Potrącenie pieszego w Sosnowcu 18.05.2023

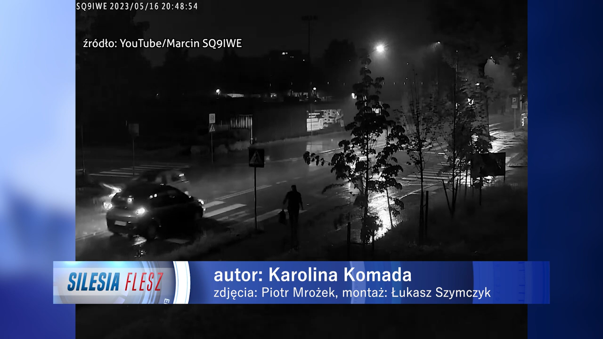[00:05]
Policja pod nadzorem prokuratury wyjaśnia okoliczności potrącenia mężczyzny na przejściu dla pieszych przy Alei Mireckiego i ulicy Niepodległości w Sosnowcu.
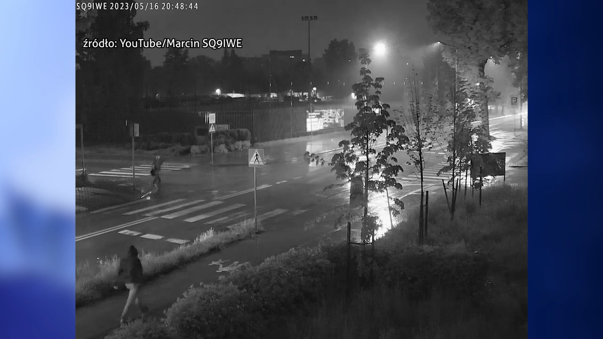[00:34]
W tym samym momencie na pasach znajdował się drugi mężczyzna, który idąc w przeciwnym kierunku bezpiecznie przeszedł przez jezdnię. 26-letniej kobiecie grozi kara pozbawienia wolności do trzech lat.